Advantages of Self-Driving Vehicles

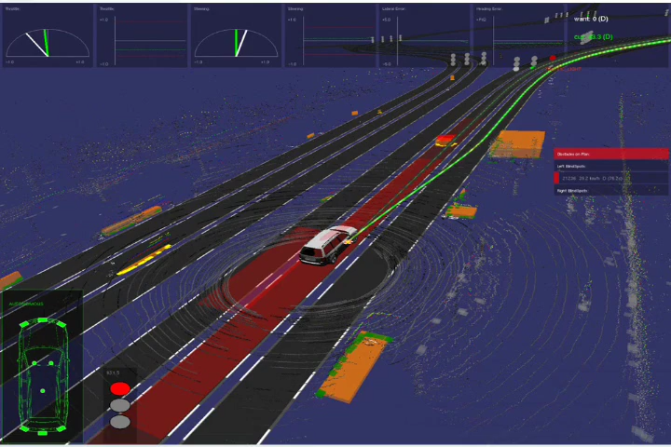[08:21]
Each hardware component provides information required by specific programs to perform different tasks.